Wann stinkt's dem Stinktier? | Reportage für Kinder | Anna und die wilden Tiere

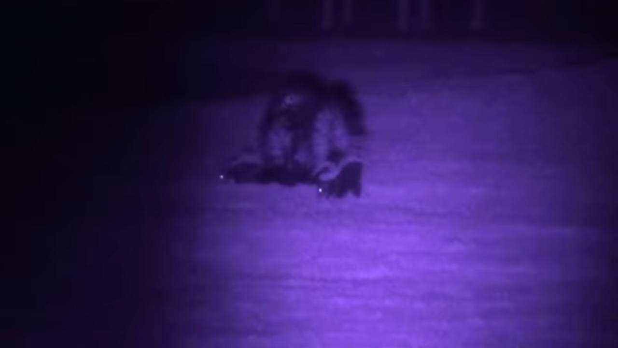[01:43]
Streifenskunks sind, wie alle anderen Stinktiere, nachtaktiv. D.h.
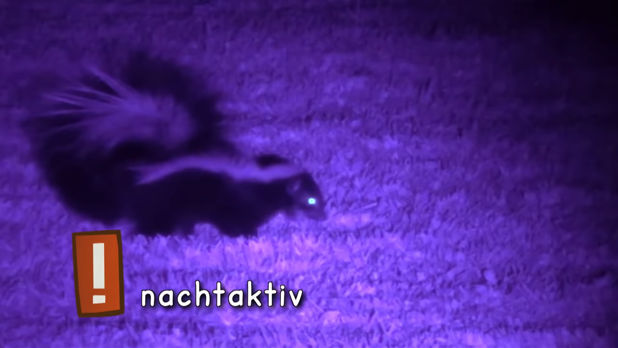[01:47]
tagsüber schlafen sie und nachts suchen sie nach Futter.
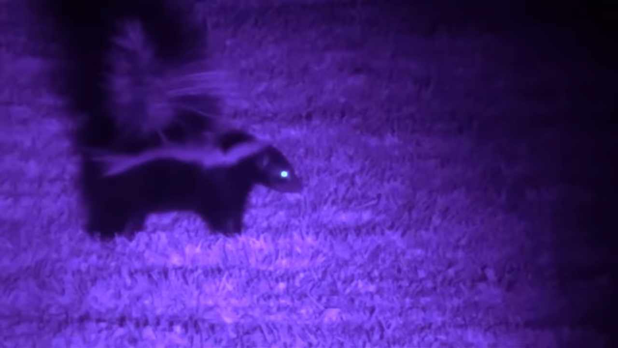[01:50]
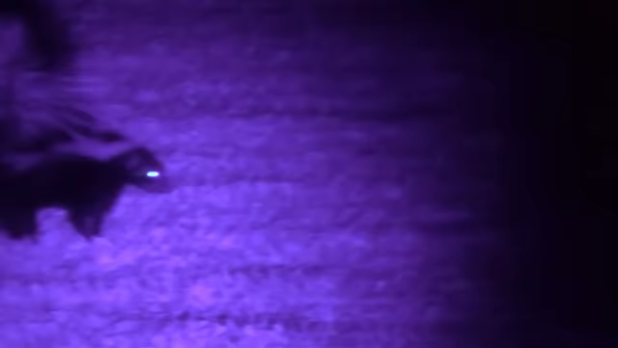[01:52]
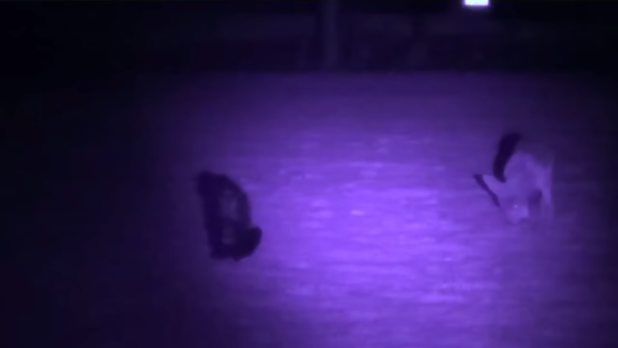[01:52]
Die auffällige schwarz-weiße Fellzeichnung soll Feinde abschrecken. Ähnlich wie das Gelb-Schwarz der Wespen ist schwarz-weiß ein Warnmuster. Damit und mit dem Aufstampfen der Hinterpfoten senden die Stinktiere eine Botschaft. Achtung, ich bin gefährlich. Halte dich fern.
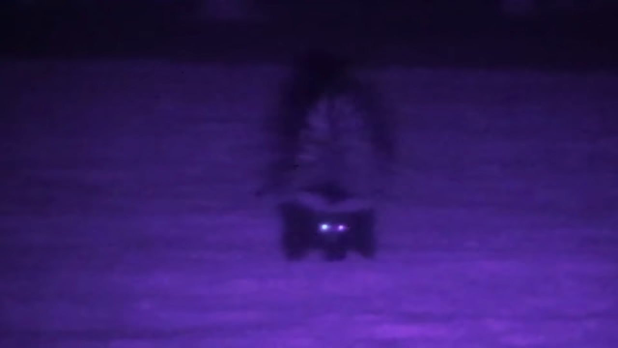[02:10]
Wer das nicht tut, wird vollgestunken. Aber nicht immer, dazu später mehr. Ich bin heute in den USA unterwegs. Genauer gesagt in Los Angeles.
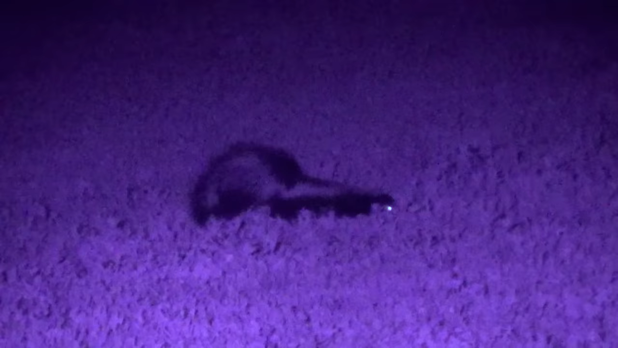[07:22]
Das Stinktier schlendert immer wieder davon. Wir folgen unauffällig. Bis es uns mit seinem aufgestellten Schwanz und einem kleinen Hopser warnt.
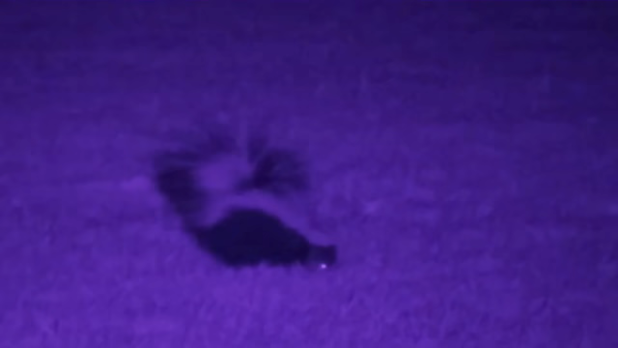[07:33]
Jetzt lassen wir es in Ruhe. Es hat ja klipp und klar gezeigt, dass es keine Lust auf uns hat.
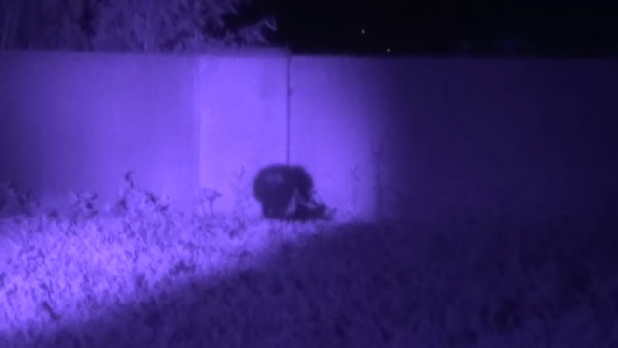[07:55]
den er unter einer Steinmauer gegraben hat und verschwindet.
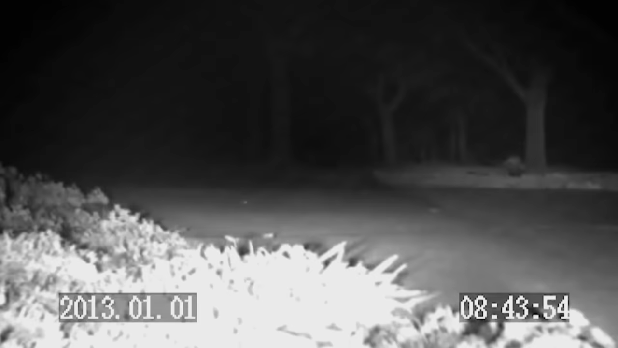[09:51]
In der Dunkelheit sind die schwarz-weißen Tierchen richtig schwer zu entdecken.